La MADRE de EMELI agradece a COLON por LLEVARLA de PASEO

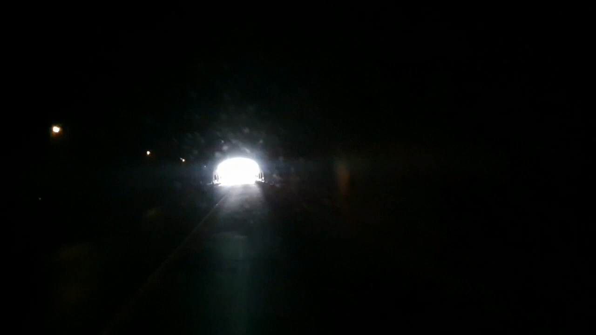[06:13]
lleva luz lleva luz mira prendita de ver que oso amigo no mames tengo ligotes miren que oscuro para acá